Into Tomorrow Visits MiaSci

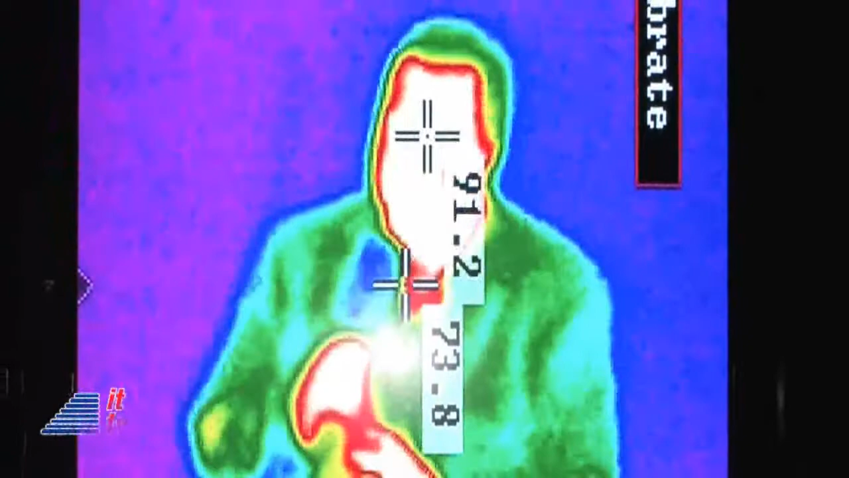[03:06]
Okay, so I'm about, let's see, 91.2, 91 degrees. Boy, am I cooking.